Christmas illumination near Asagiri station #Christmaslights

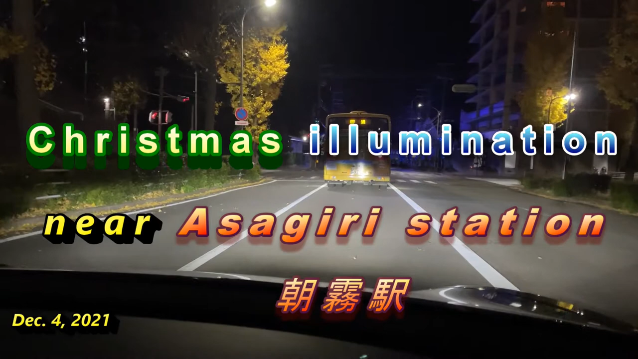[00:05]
2021 I'm in Asagiri and you are seeing an
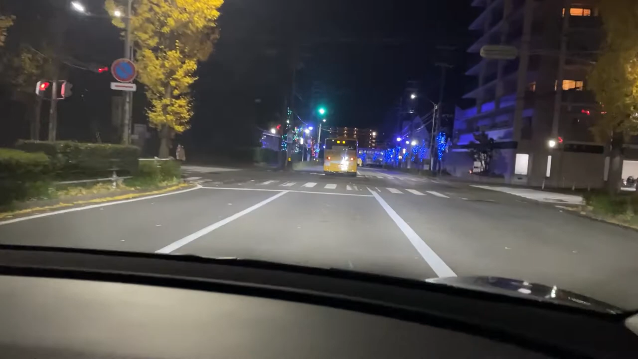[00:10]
illumination at night look at that isn't that beautiful around here this is near JR Asagiri station and it is absolutely beautiful Wow